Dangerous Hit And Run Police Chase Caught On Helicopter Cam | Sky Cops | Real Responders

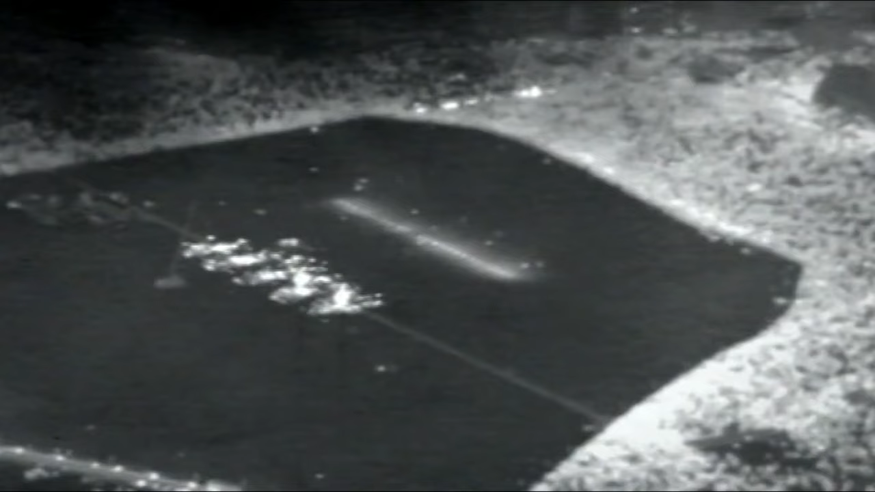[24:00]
Yeah, unfortunately, we've moved off to the north because of the smoke, and what you're actually seeing is smoke, not cloud. Yeah, that's all we've seen. I'm guessing that that pretty much is the end of the event. Yeah, it all appears to have gone dark.